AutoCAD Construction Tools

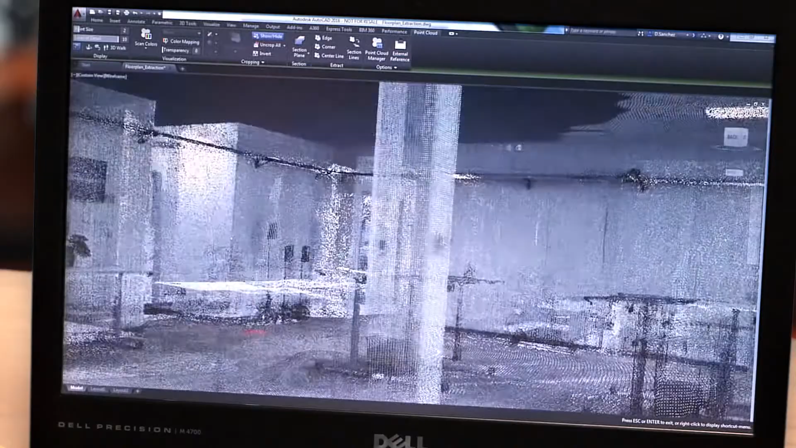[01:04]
We've also made it easy for you to create as-built drawings from the point clouds, now more commonly deployed on construction projects.
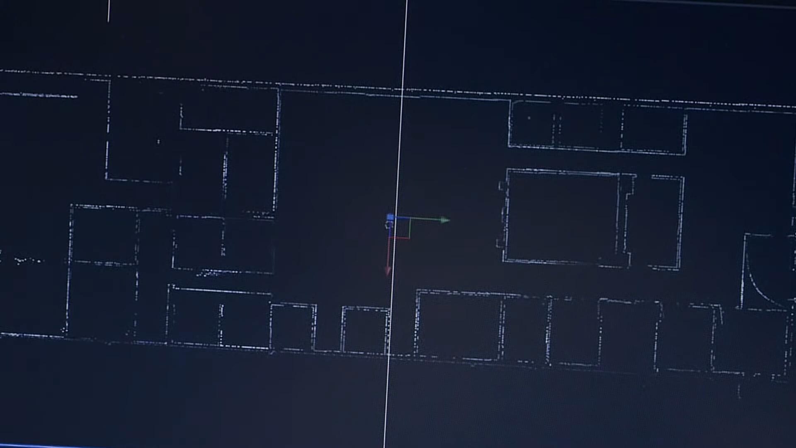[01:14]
using our new snapping tools and dynamic UCS support, create geometry directly from the point cloud.